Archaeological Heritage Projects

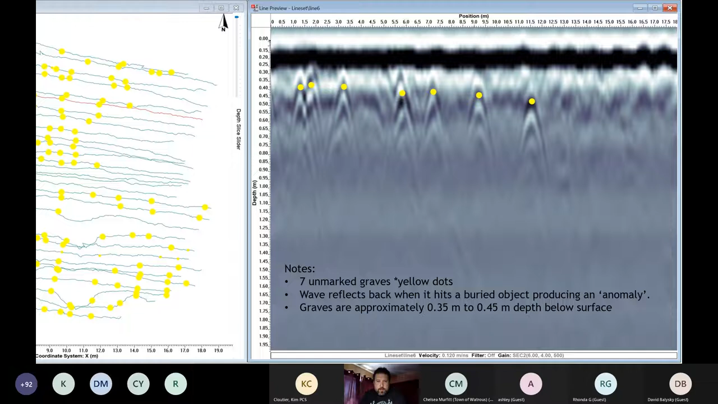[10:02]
And so these graves, I mean, this is just running through us echo project software. These graves we know are approximately 0.35 to 0.45 meters below the surface. So applications for archaeology.